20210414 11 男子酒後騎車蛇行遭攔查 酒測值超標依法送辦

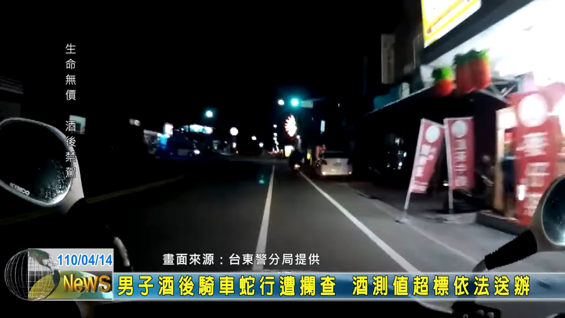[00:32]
执行巡逻勤务时发现一名骑乘电动自行车的男子车身摇晃而且全身散发着浓厚的酒气于是立即燃停但该名男子却拒绝出示身份警方只好将他带